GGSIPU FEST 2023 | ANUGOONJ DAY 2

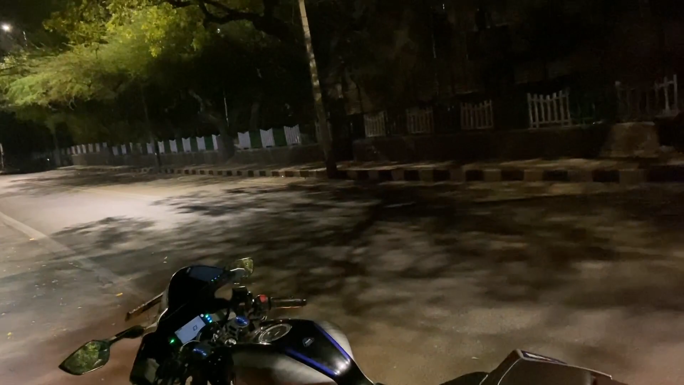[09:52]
अभी हम वहाँ से निकले थे सिग्नेचर ब्रिज होते हुए,
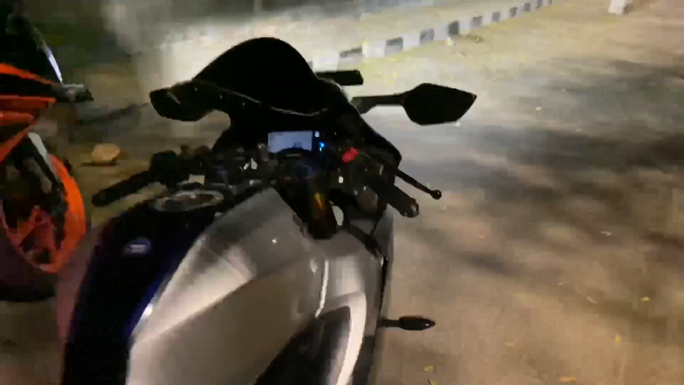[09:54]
बताओ भाई कौन सी बाइक ज़्यादा एग्रेसिव या अट्रैक्टिव लग रही है? मुझे तो दोनों ही पसंद है, आपकी कौन सी फेवरेट है कमेंट करके जरूर बताना।
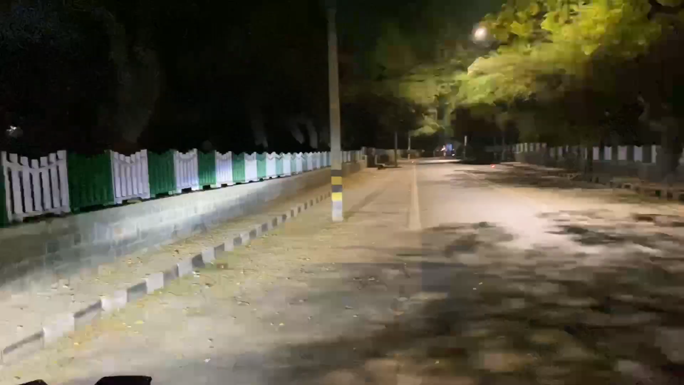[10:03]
और ये पीछे कश्मीरी गेट, पहले हम फॉर्च्यूनर पे ब्लॉग करा करते थे, हॉन्टेड ब्लॉग, तो आपको याद हो। तो बाइक्स पे फिर से हमने थोड़ा राइड वाइड स्टार्ट कर दिया, लेट्स गो। आगे का थोड़ा दिखाते हैं, घुमाते हैं, फिर चलेंगे घर की तरफ थोड़ी देर में, ठीक है।
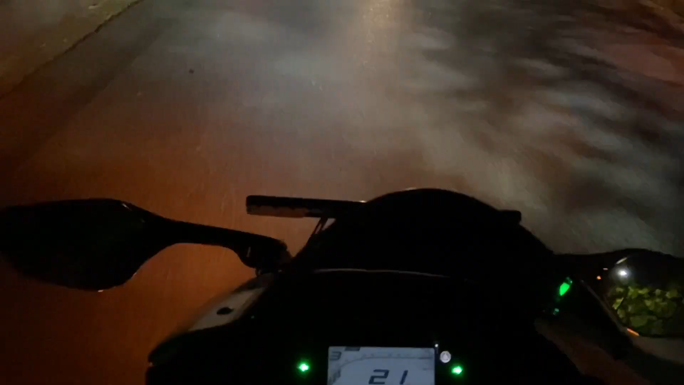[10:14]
सो गाइस, ये वो चर्च वाली रोड है,
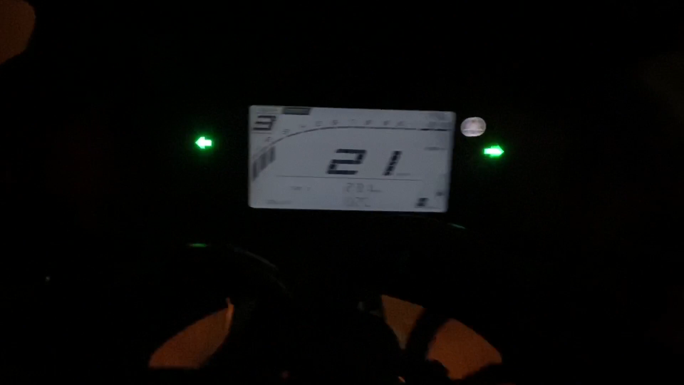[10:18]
रात की बज रहे हैं 1:46 और ये सामने चर्च।
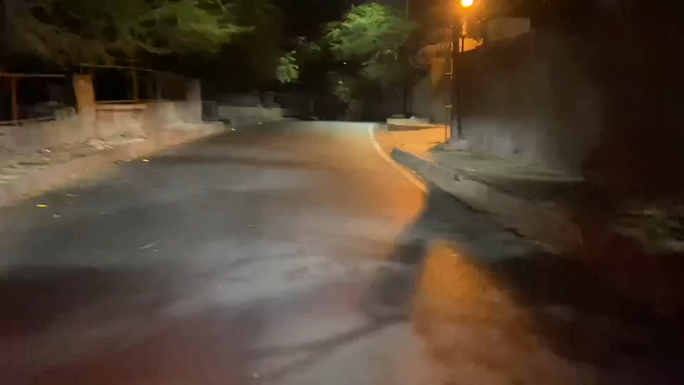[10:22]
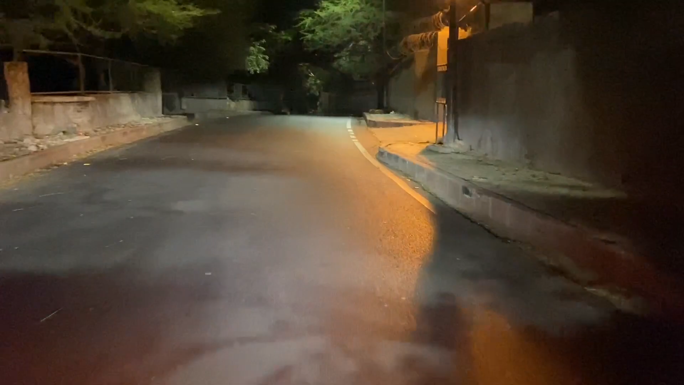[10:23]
अब तो यहाँ पे लाइटिंग वाइटिंग हो गई है।